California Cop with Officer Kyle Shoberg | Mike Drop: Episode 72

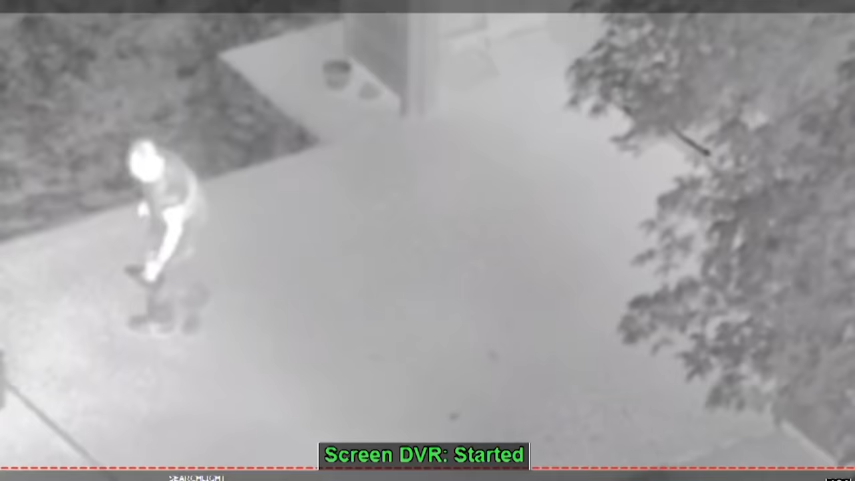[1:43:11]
Uh This guy that goes to his ex-wife's house and and um Tries
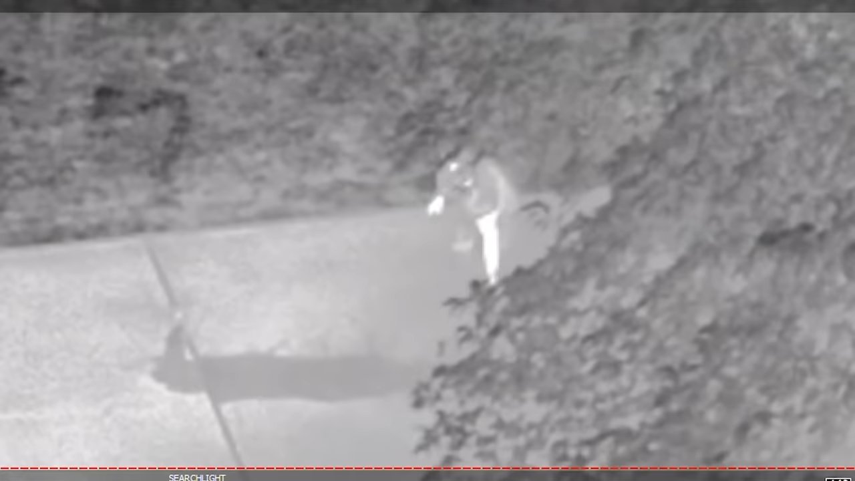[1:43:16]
torching the house with her and her kids in it So he like dumps gas on it and lights it on fire
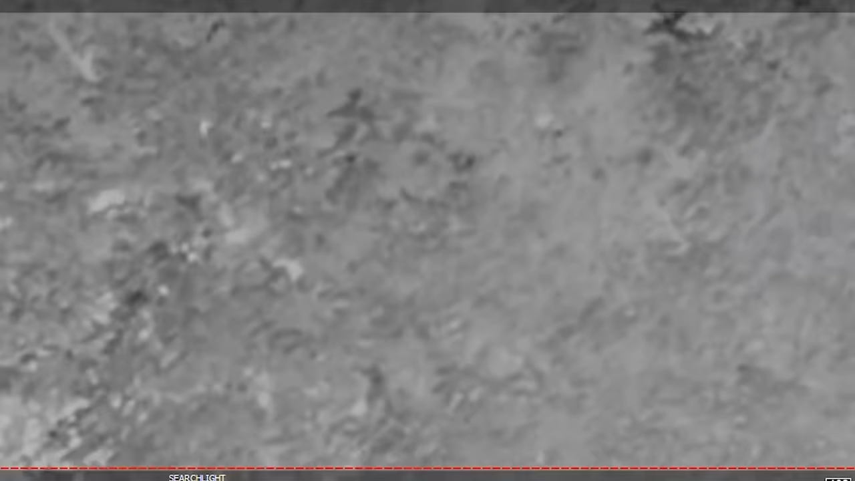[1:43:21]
um Um, so We're on the lookout for this guy.
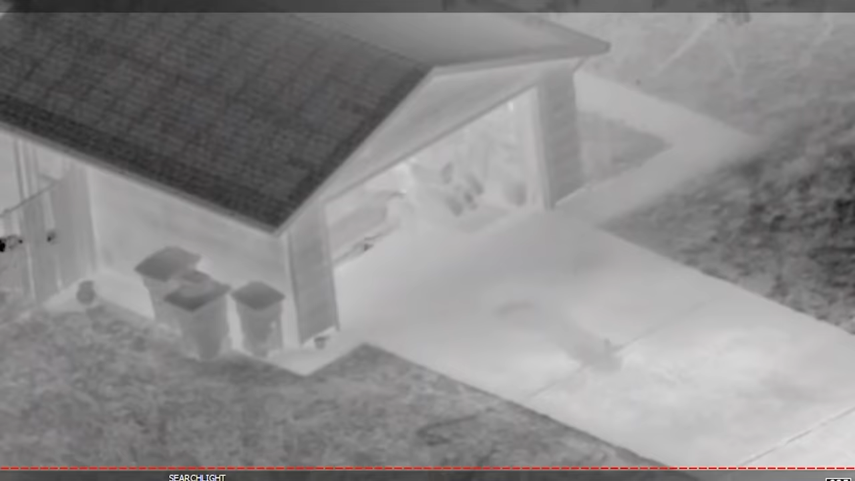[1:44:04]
my brother just got home He's got a pistol in his waistband He's got some explosives and he said he just burned his wife's house down and he smells like gas
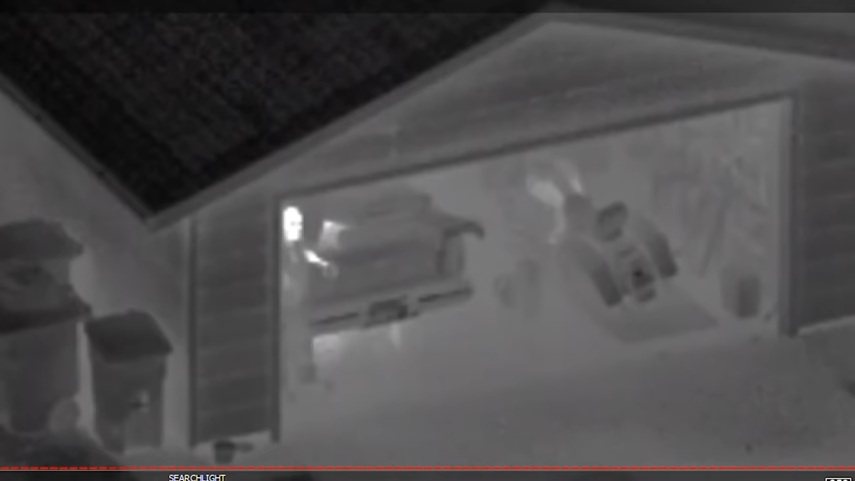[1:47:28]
He is dude. He's in the driveway so We sneak up one house Shy of him his neighbor's house. He has no idea we're there and he's on the phone with 9-1-1 The dispatcher any of you guys on night vision. No, we don't have that shit. Really? No, um No, we're using fucking our eyeballs in the middle of the fucking dark dude.